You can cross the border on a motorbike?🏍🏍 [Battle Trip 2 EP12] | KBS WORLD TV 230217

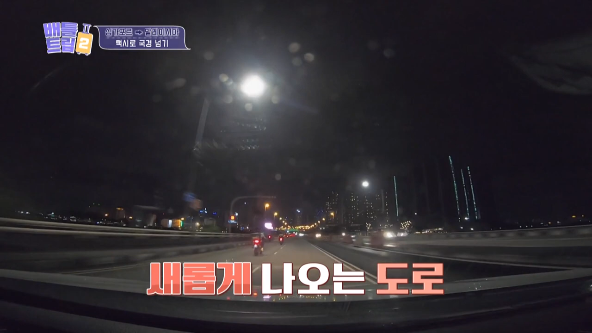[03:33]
야 이제 넘어왔습니다. 여기 이제 여기로
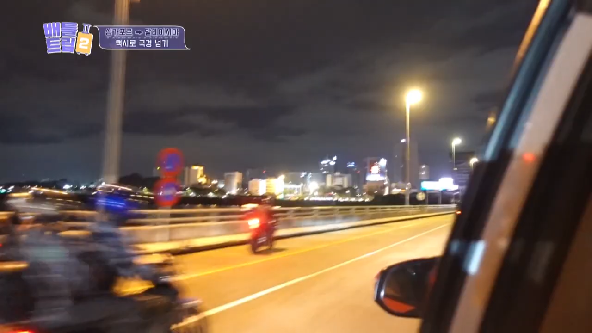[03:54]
바로 다리를 건너자마자 여기가 지금 말레이시아인 겁니다.